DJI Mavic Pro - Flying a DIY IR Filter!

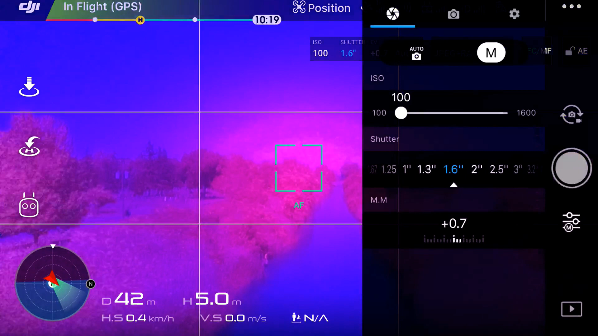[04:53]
So I want to move back, and then if I pull it down to, again, 1 second, you can kind of see on the screen it's not, you know, we're focused at the center there.